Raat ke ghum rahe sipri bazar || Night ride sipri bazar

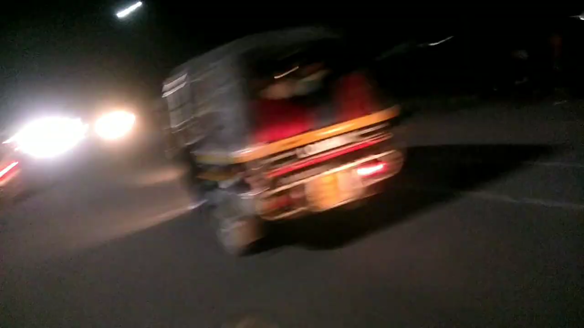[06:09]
कर दोस्तों हम पहुंच चुके हैं चित्रा चौराए कर दोस्तों हमारे वीडियो